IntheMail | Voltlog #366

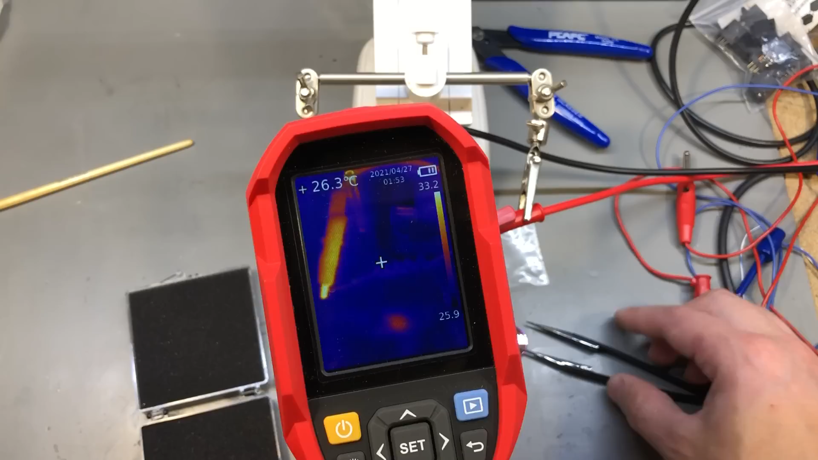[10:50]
On screen: spot 26.3°C
me just zoom in the resolution is not great the focusing on that point is not great but just watch what happens when I slide this lens in front of the camera.
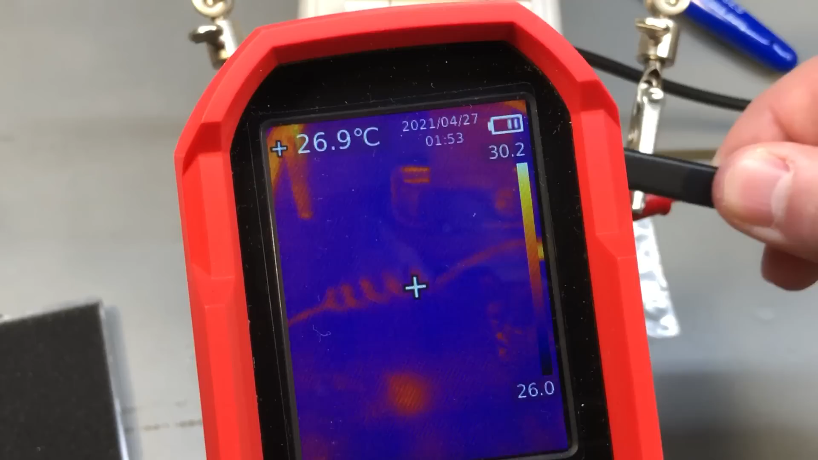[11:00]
On screen: spot 26.9°C
So yeah the image instantly turns very clear it